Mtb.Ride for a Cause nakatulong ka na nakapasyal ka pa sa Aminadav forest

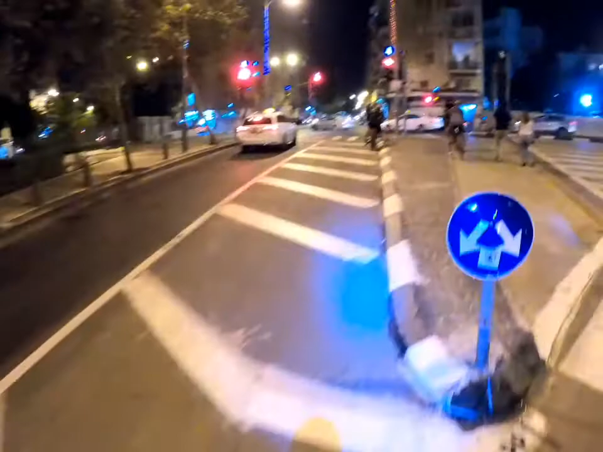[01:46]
Night bike ride. Ayan mga padlay.
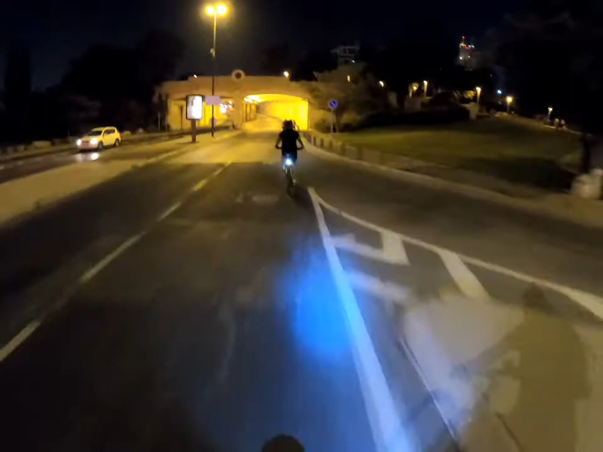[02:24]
Okay. Dito na naman kami sa Itzak Rabin Boulevard. Calm. Ayan.